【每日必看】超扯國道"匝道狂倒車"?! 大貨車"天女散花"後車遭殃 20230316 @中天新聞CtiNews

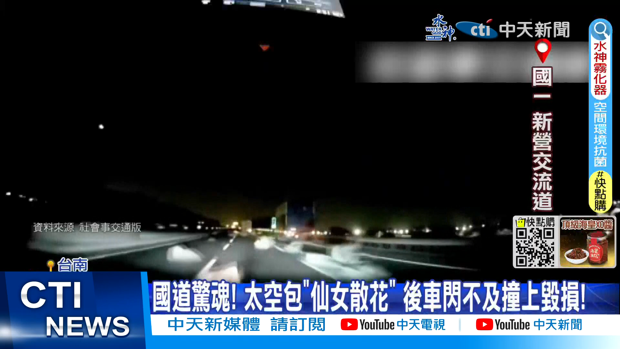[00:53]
号新银交流道路面仿佛仙女散花白色不明物体狂飘占据好几个车道后方驾驶根本来不及闪空翁空翁撞上车子拍料料